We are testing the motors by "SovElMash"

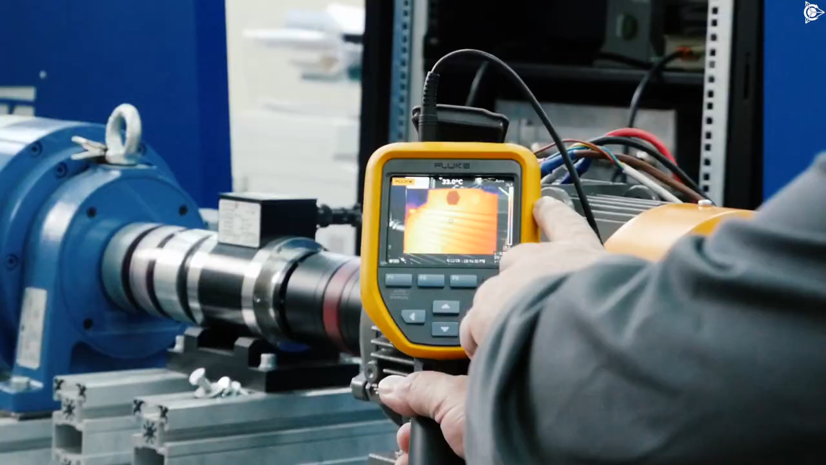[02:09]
And we can see that the maximum body temperature is 36.4 degrees.
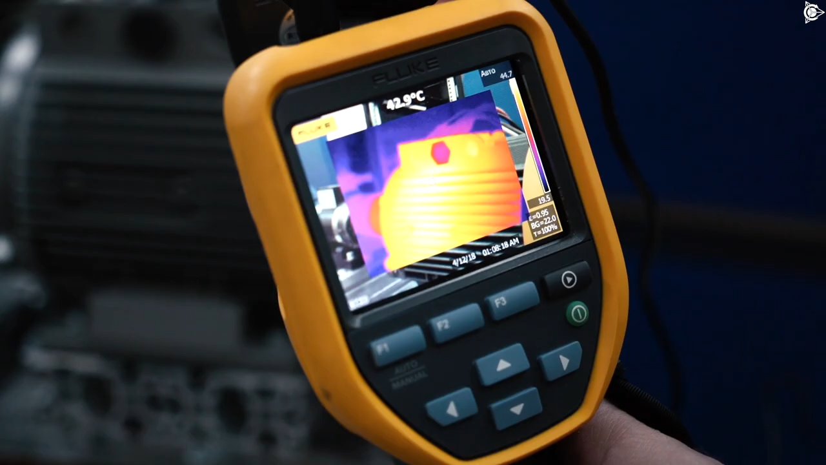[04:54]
On screen: spot 42.9°C
We have a dot display here, so it depends where we direct it.
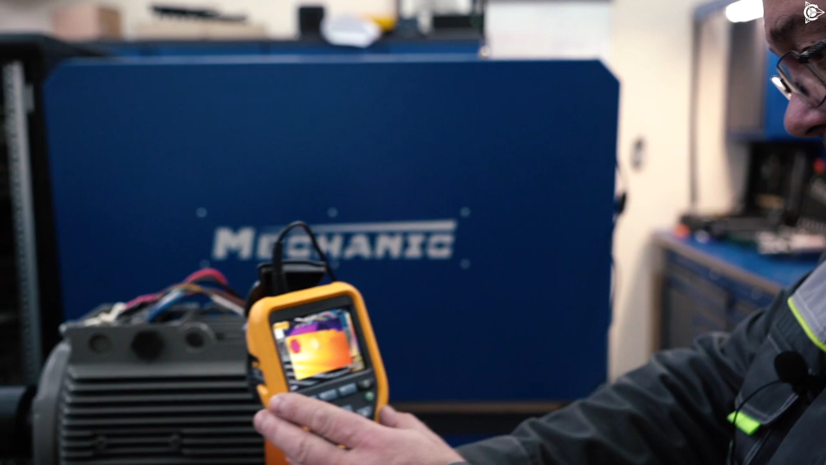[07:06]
The maximum body temperature is 65 degrees.
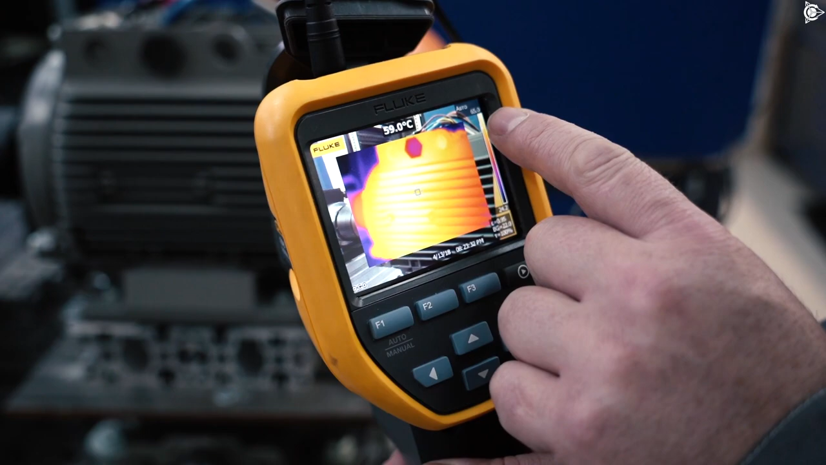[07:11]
On screen: spot 59.0°C
It shows it at this point. You can see in the corner here.
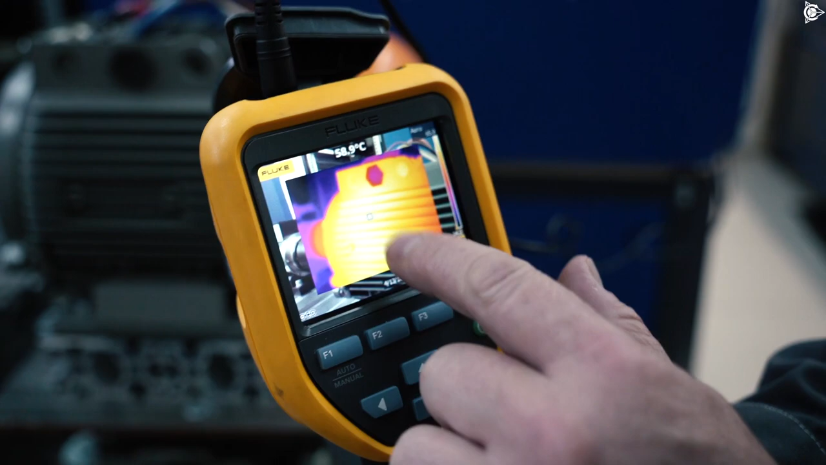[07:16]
It shows in the crossing and only in this position where we direct this crossing at.
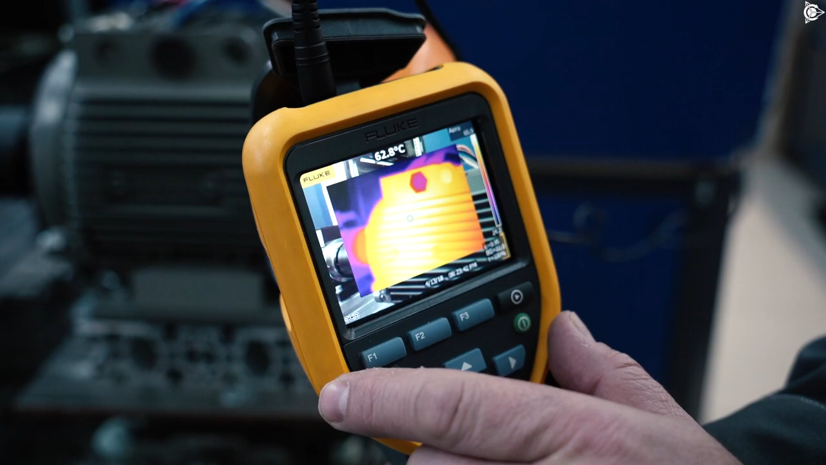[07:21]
On screen: spot 62.8°C
And the maximum temperature is 65.
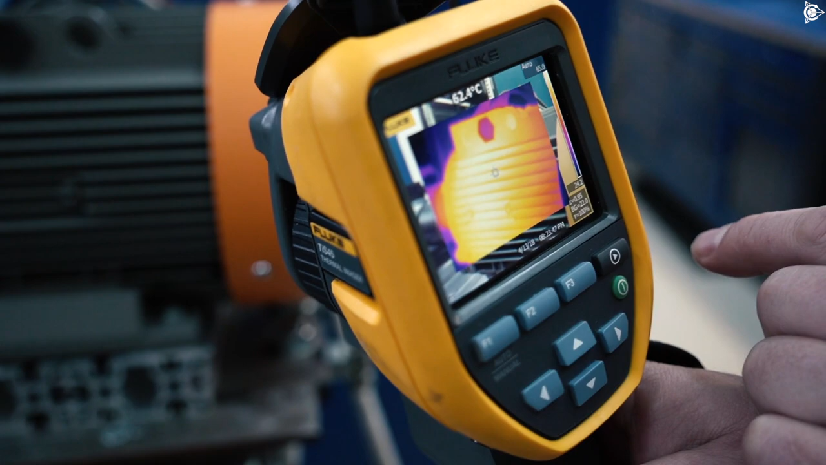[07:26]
The motor has been operating under 3 kW instead of 2.2 for about 2 hours.